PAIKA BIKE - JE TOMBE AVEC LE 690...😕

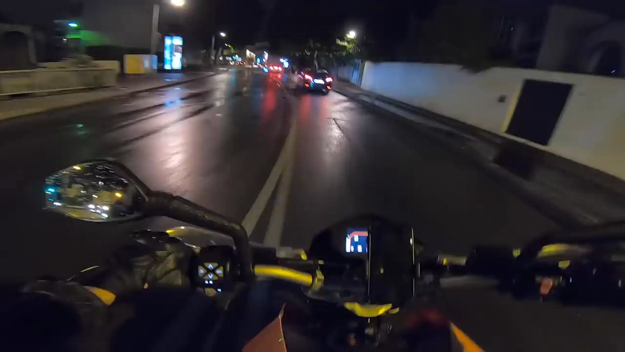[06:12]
L'essence, gros, ça pue l'essence de ouf, même. Wesh, wesh, wesh, wesh, wesh, wesh, wesh, wesh, wesh.
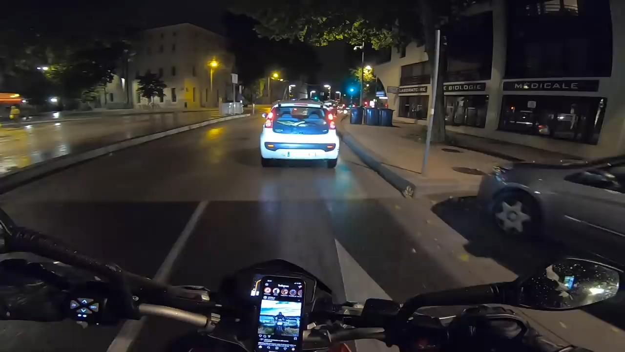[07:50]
Wesh, l'autre il patine comme jamais, mais oh, je vais essayer de rouler le plus au milieu possible parce que l'eau et l'huile, frère, c'est oh, oh là là là là là là là là là là là là là.
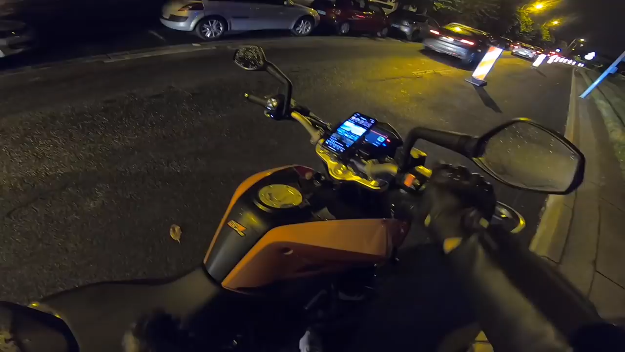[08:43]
À la vie de ma mère, je vais y aller à 2 km/h, j'en ai rien à foutre. Hein. Regarde, il patine! Gros, il patine, je te jure, mais c'est un délire. Je suis dégoûté, gros. Le rétro, frère, il danse la valse. Gros, regarde comment il patine. Maman, mes frères, mais wesh.